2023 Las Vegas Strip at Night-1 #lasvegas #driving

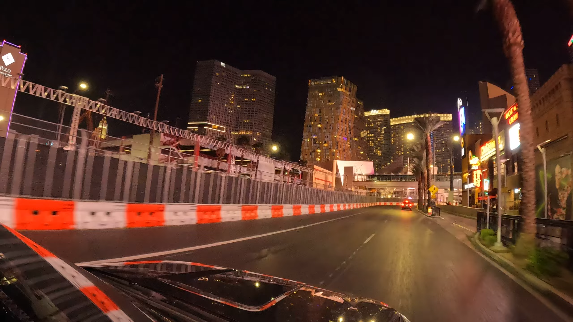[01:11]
There is a car museum. It's 20 bucks again. If I was by myself or maybe she was going to do something, drop me off and go look but it's just, not that I'm cheap at 20 bucks. 10 bucks? Yeah. I might go do it. I like old cars. Here we go you guys. We got, oh we got a McDonald's. Oh yeah.
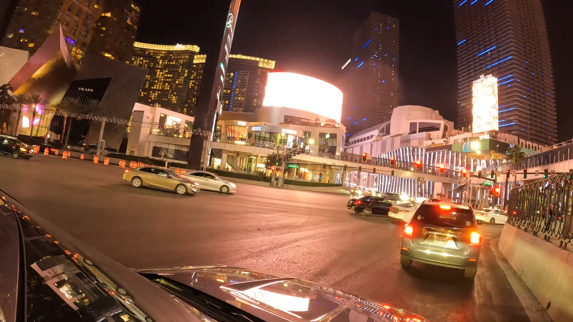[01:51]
Still pretty busy but not as busy as it's Saturday. Tomorrow we'll fin out. The herd will. Yeah. That's crazy. Yep.
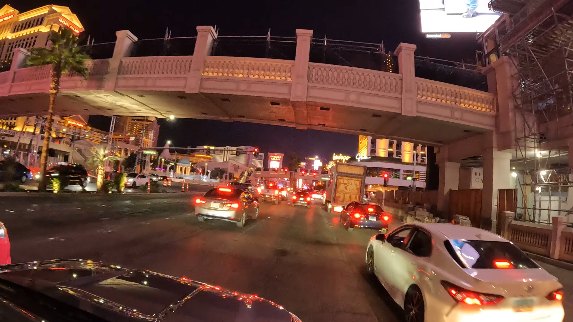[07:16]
Look around, mate. So, that's where the race is going to be. Whip through here. I think it's coming up here in a couple weeks.